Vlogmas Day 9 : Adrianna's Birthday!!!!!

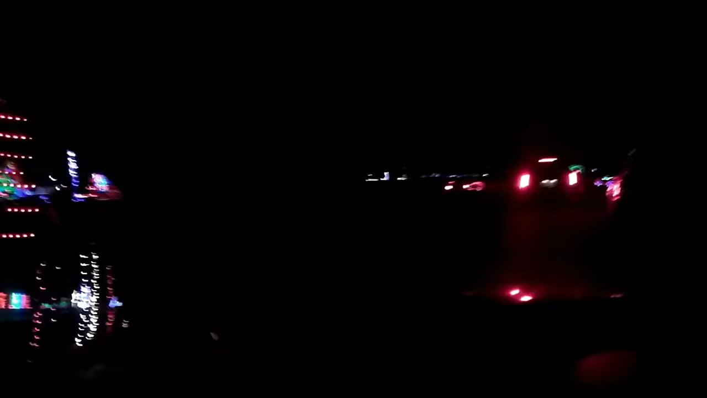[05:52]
It's like $30 to look at these freaking lights. Yeah. What'd you say? Isn't it idiotic? Yeah.